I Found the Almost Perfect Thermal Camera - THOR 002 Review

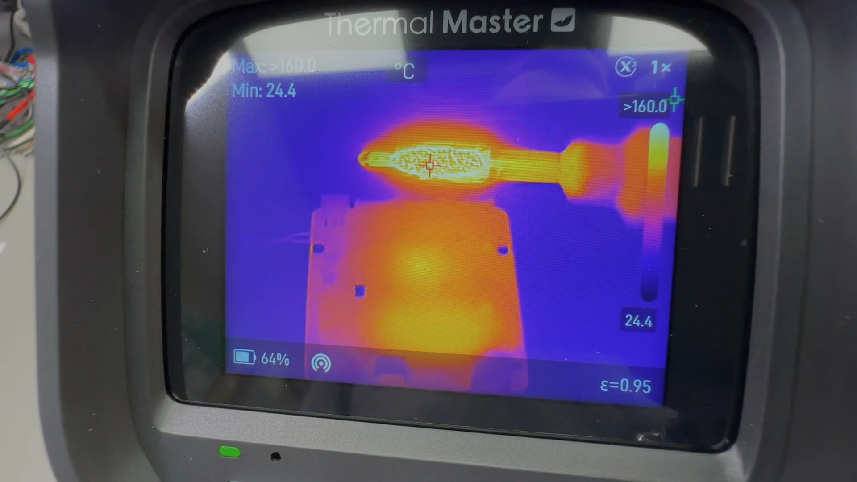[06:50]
On screen: min 24.4°C, scale bottom 24.4°C
has a smaller range but then i introduce something like a 400 degrees celsius soldering iron in the
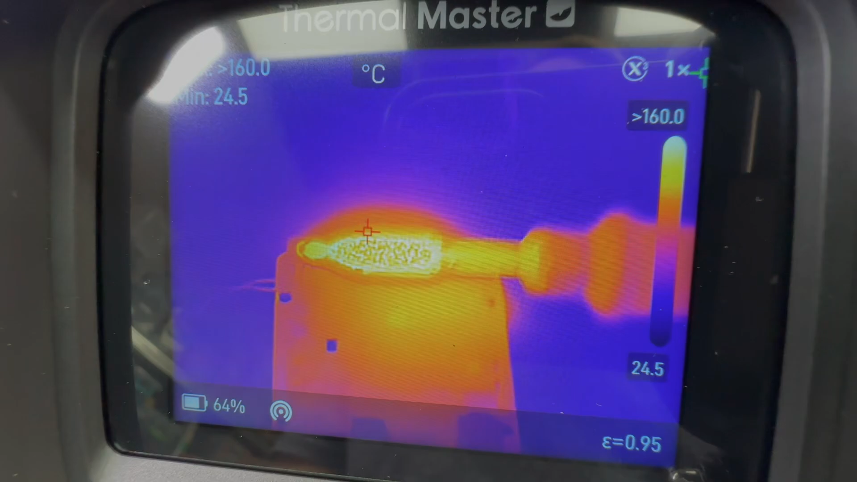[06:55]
On screen: min 24.5°C, scale bottom 24.5°C
image i would expect it to automatically switch to the higher range but unfortunately
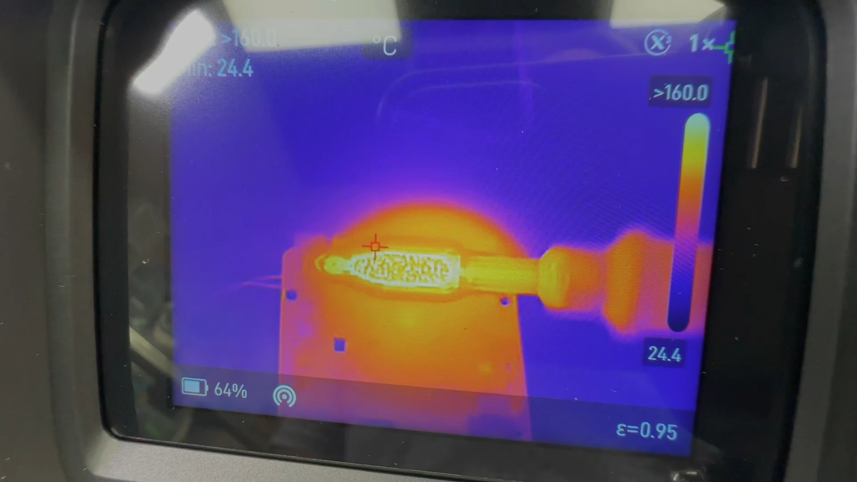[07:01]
On screen: scale bottom 24.4°C
it does not seem to work that way i have tried keeping the soldering iron in the frame for longer and closer to the sensor but nothing switches automatically and
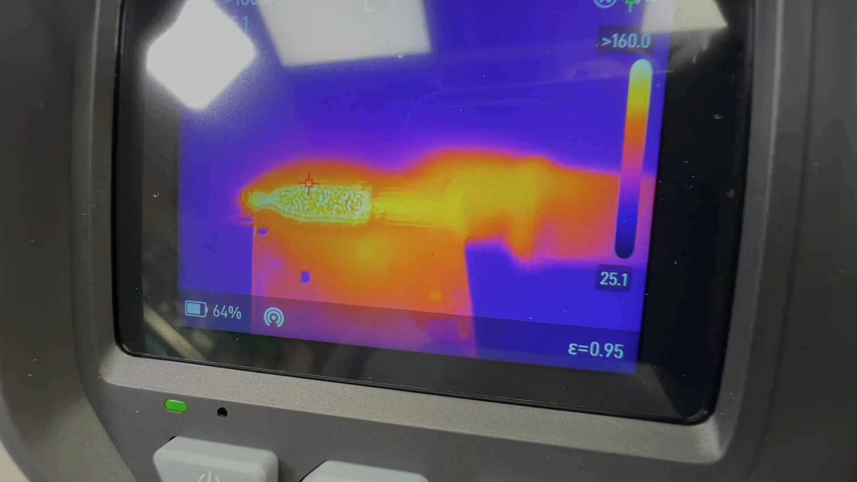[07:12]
i discovered that in order to get it to trigger that i have to bring in something bigger
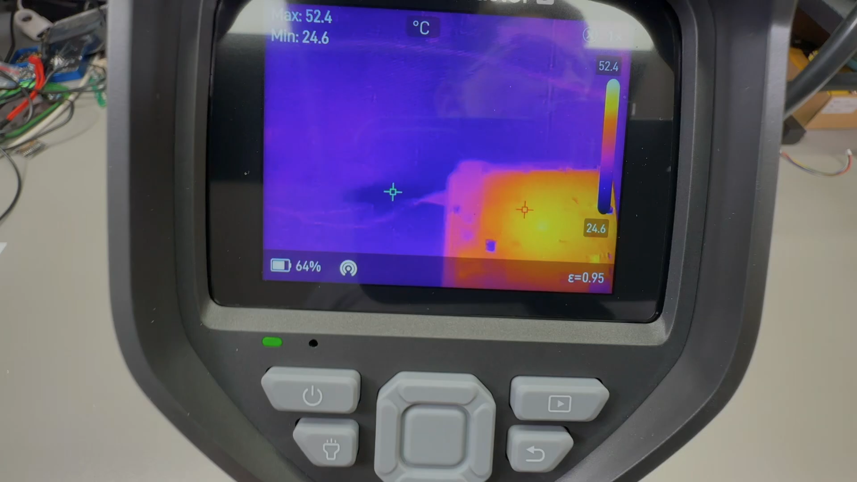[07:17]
On screen: max 52.4°C, min 24.6°C, scale top 52.4°C, scale bottom 24.6°C
like a hot plate because the detection algorithm just seeks for a larger area
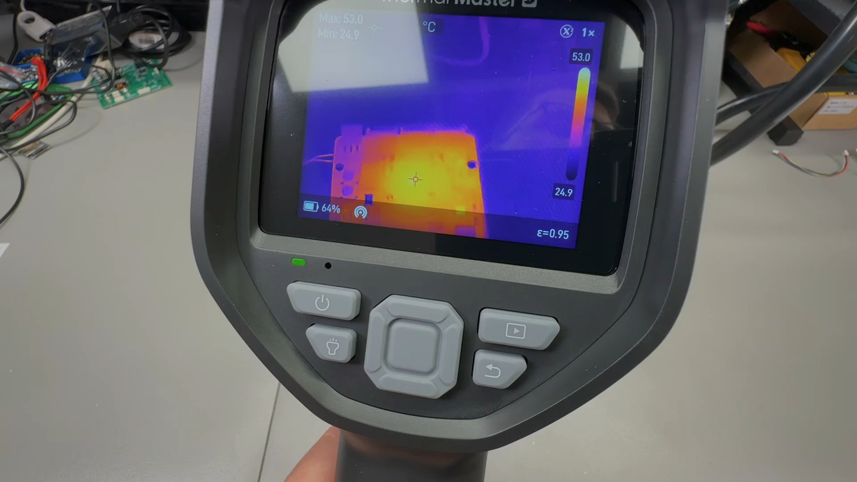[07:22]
of the sensor
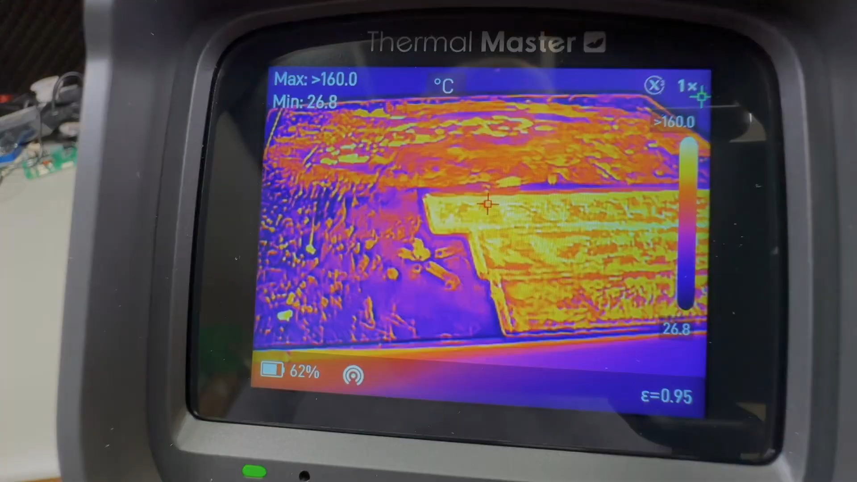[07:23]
On screen: min 26.8°C, scale bottom 26.8°C
to be at higher temperature for it to perform the switch so in theory this can
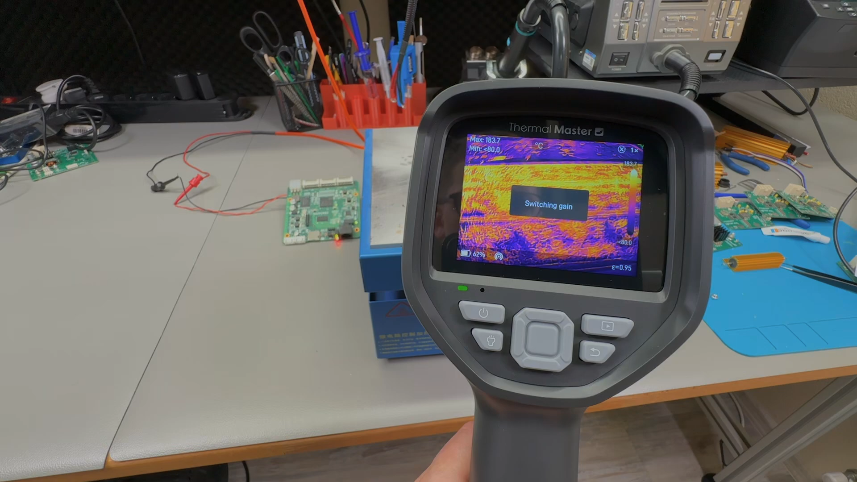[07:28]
be useful but in practice it would have been nice to let the user
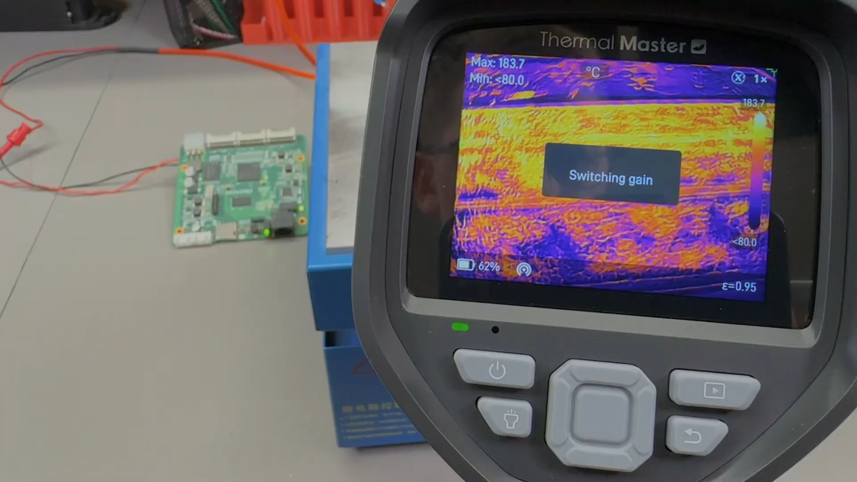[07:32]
On screen: max 183.7°C, scale top 183.7°C
choose the threshold at which the
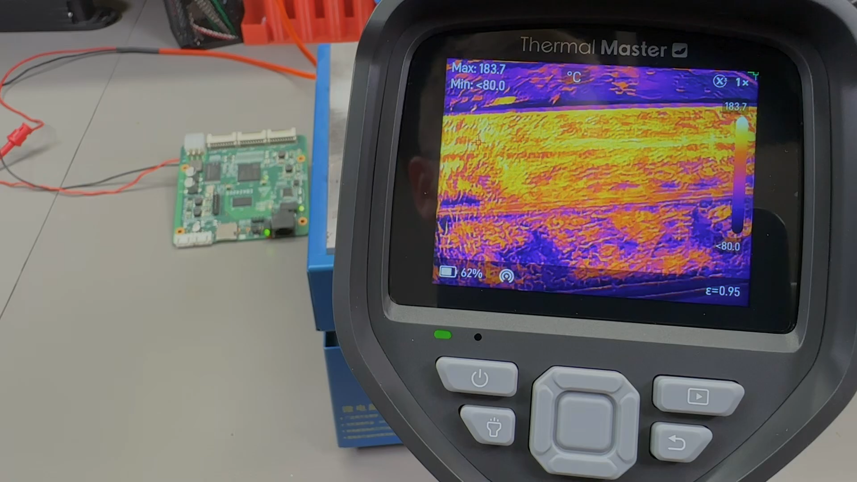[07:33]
On screen: max 183.7°C
switch happens because i think the reason why they set this higher threshold number of
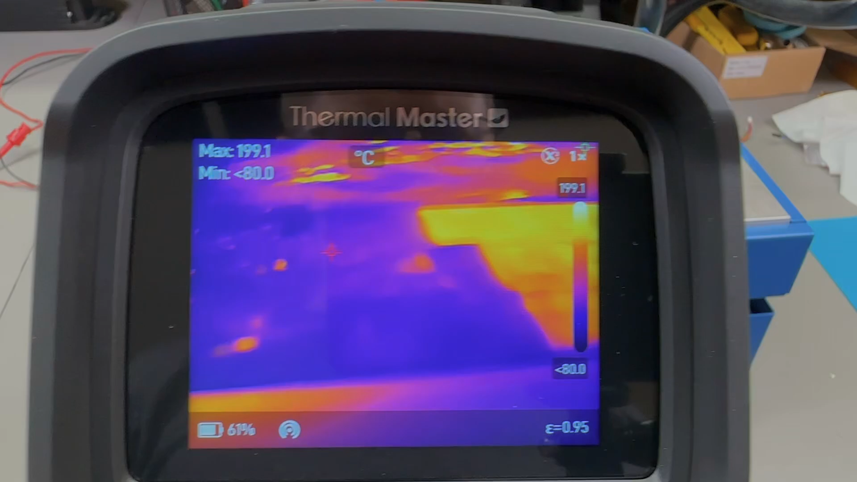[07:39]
On screen: max 199.1°C
pixels is to avoid constant switching between the two ranges if you just have some uh
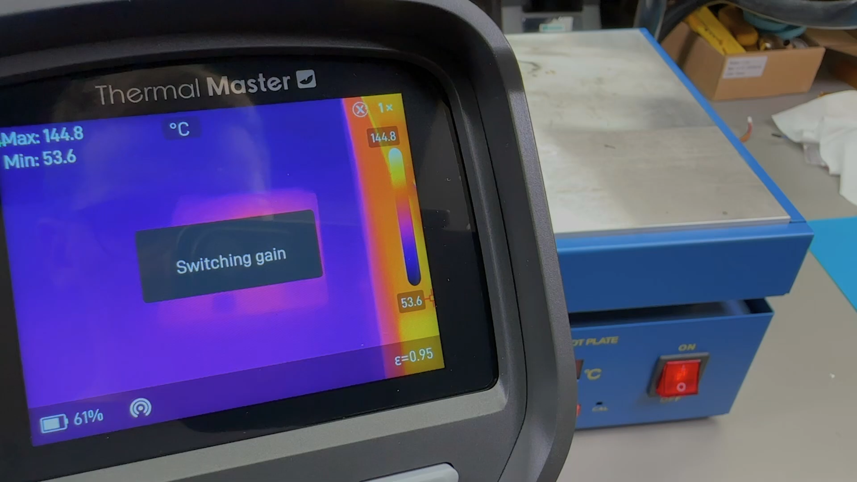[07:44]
On screen: max 144.8°C, min 53.6°C, scale top 144.8°C, scale bottom 53.6°C
you know some measurements on a few pixels jumping around another
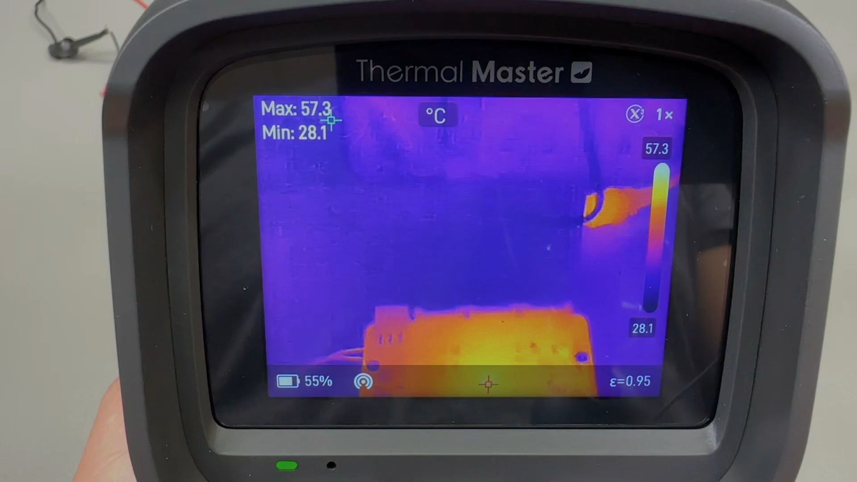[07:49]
On screen: max 57.3°C, min 28.1°C, scale top 57.3°C, scale bottom 28.1°C
thing that i've noticed is that sometimes the image does contain noise artifacts and it's not just in the super resolution mode also in standard like take for example these images
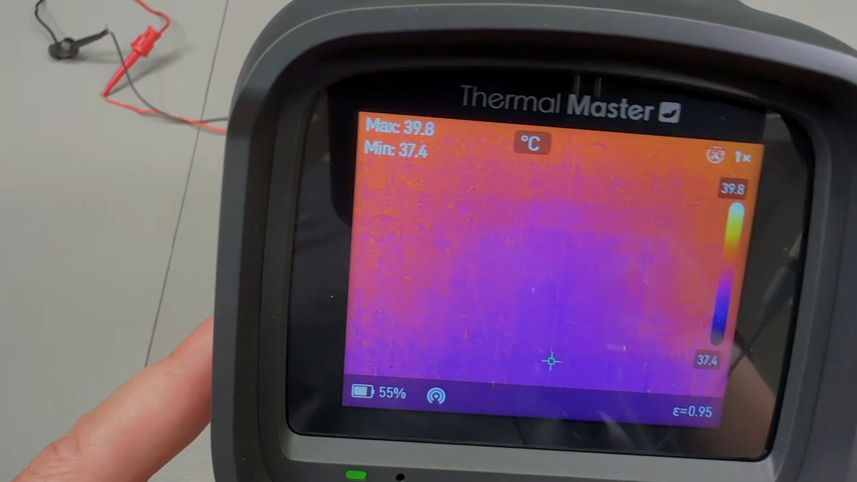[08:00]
On screen: max 39.8°C, min 37.4°C, scale top 39.8°C, scale bottom 37.4°C
where i have the shutter uh closed on the camera you can clearly see about the three degrees celsius gradient on the image uh but i'm not concerned
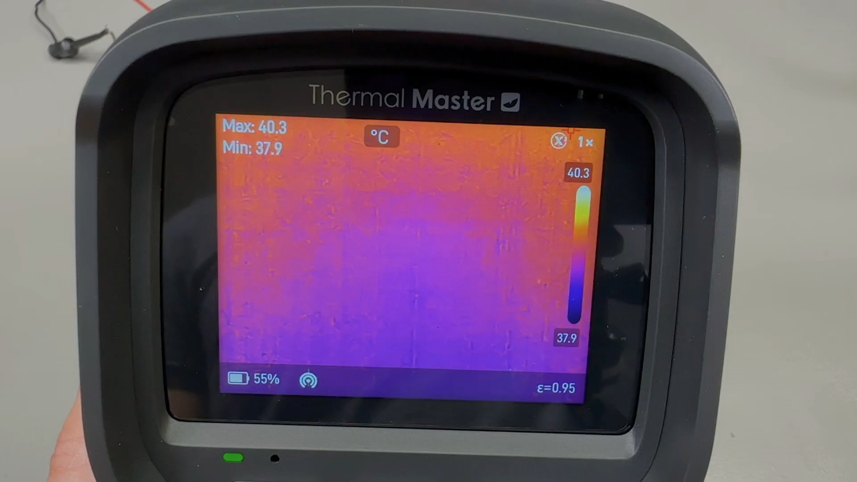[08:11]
On screen: max 40.3°C, min 37.9°C, scale top 40.3°C, scale bottom 37.9°C
about that because that's present on all of the cameras that i previously tested it just shows up more on this particular unit because it has a bigger screen which uh a higher quality with higher resolution screen which shows up better but it's the vertical lines uh that sometimes show up on screen as noise artifacts it also seems like this camera that
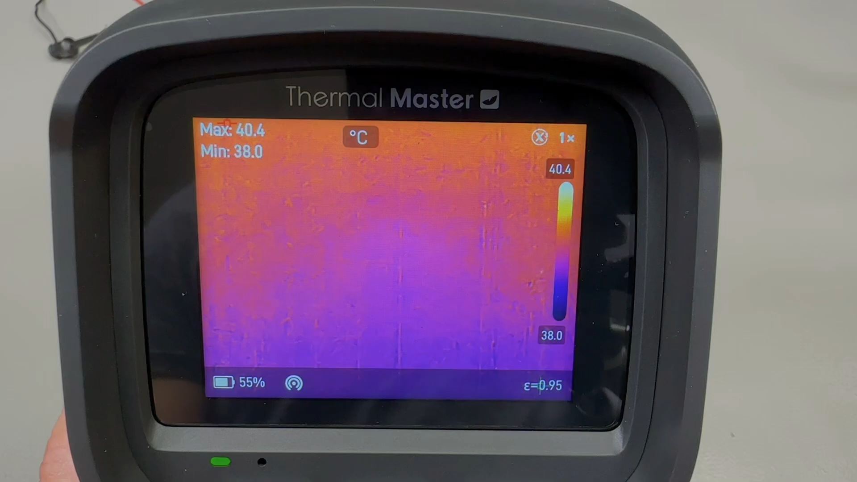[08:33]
On screen: max 40.4°C, min 38.0°C, scale top 40.4°C, scale bottom 38.0°C
does the internal shutter calibration less often so maybe some softer tweaks would be able to uh better compensate for that but again keep in mind that because of the higher resolution
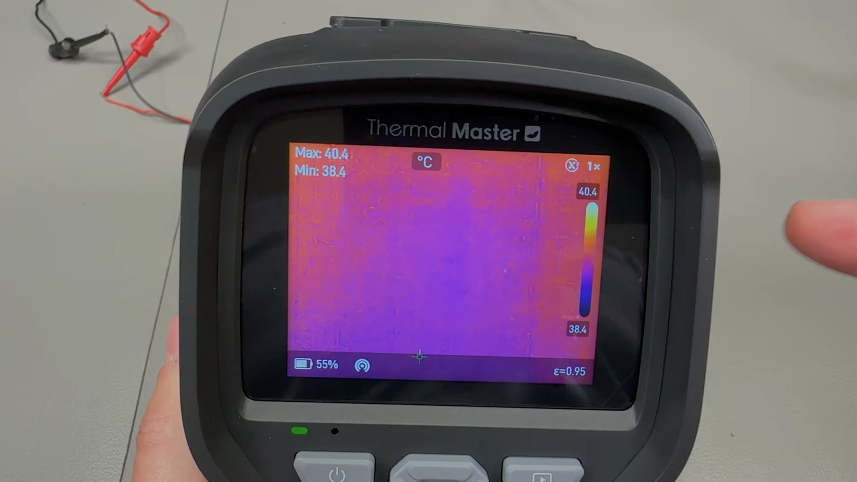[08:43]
On screen: max 40.4°C, min 38.4°C, scale top 40.4°C, scale bottom 38.4°C
higher quality screen on this camera these artifacts will show up more obvious on
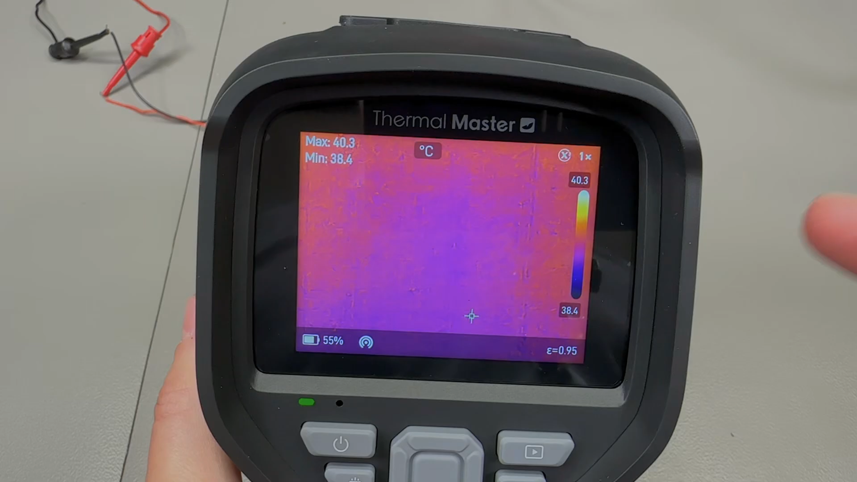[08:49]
On screen: max 40.3°C, min 38.4°C, scale top 40.3°C, scale bottom 38.4°C
this even though they might just as well be present on a different model in terms of image